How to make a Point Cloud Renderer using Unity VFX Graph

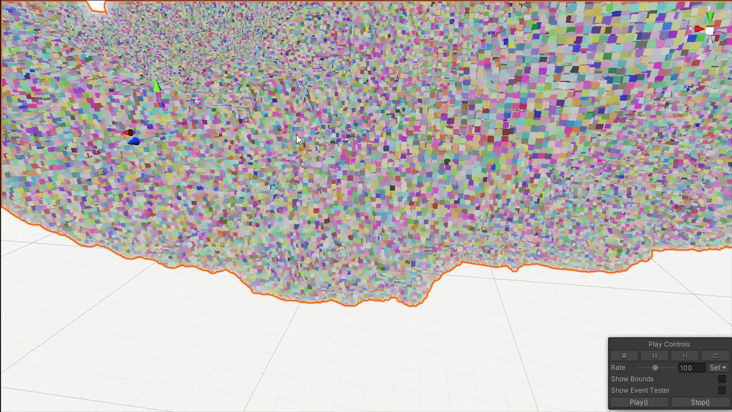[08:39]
It didn't come with color data so I had to generate some random colors for it.